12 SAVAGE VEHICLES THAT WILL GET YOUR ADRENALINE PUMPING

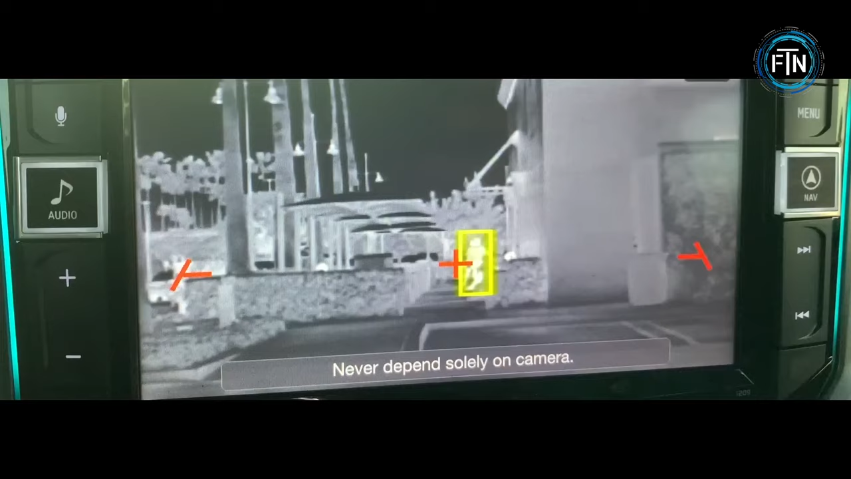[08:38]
system from flare and can display heat signatures and standard night vision